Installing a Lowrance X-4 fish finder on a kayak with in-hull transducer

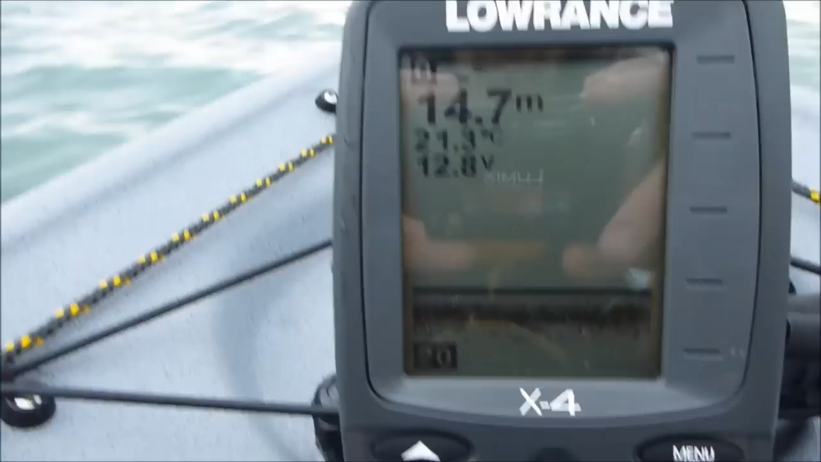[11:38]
On screen: depth 14.7 m
So, this is all still just running on the, on whatever, the auto settings for pretty much everything. I do,